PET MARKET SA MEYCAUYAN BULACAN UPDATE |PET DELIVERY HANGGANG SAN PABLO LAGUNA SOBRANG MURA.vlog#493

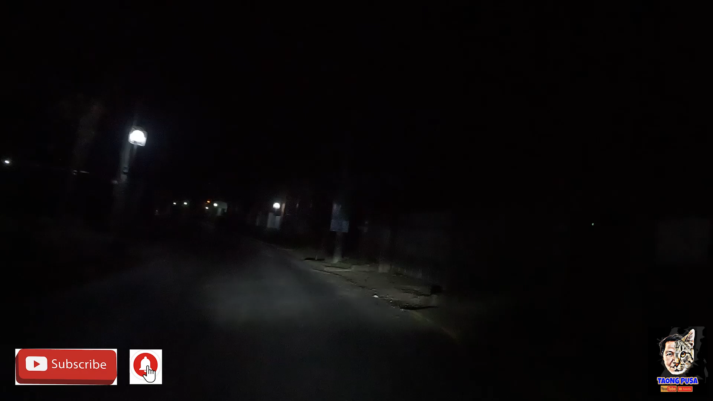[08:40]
Lyceum, San Pablo. De San Pablo. Lyceum na San Pablo, nakakatakot dito mga pet friend, parang wala ko nakikita ng tao ah. May tao. Uy. Madilim oh. Madilim mga pet friend oh. Ngayon oh. Sa dulo pa daw yun.
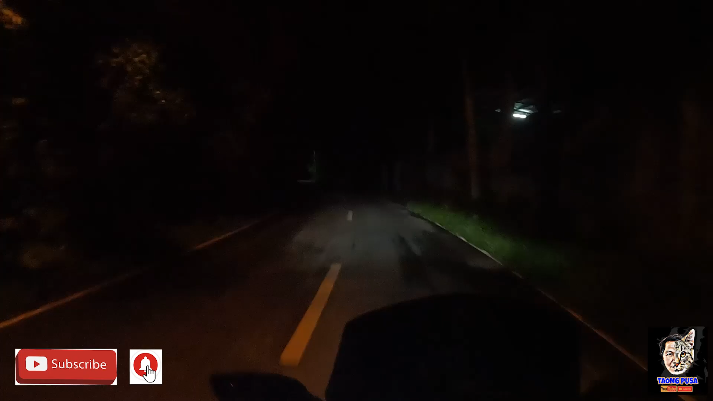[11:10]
Mga ka-pet friend. Ito na ako. Uy, mukhang madilim na itong dulong to. Ano ba naman ito mga ka-pet friend? Ngayon lang ako nakapasok dito. Uy, may nagbabike pa. Ba, okay din ha. Uy, ayun, tingnan nyo naman yung paligid, no? Bukid na bukid ito, mga ka-pet friend, no? Nagbabike ng si tatay.